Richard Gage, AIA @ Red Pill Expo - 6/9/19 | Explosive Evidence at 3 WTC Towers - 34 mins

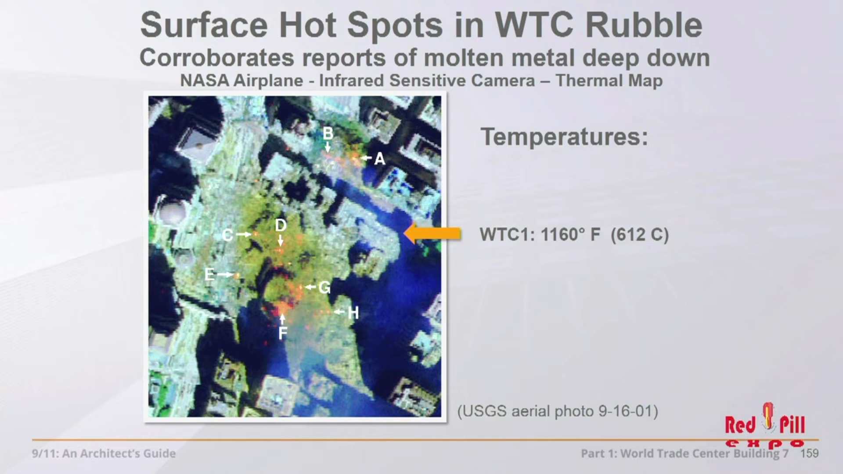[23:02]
But there's no office fires, there's no fires on the top of the pile. What are they measuring? Much, much hotter. Molten iron, molten steel down deep in the pile that's cooling off as it gets to the surface. Liquid molten iron pulled up, dripping out of the crab claw excavators.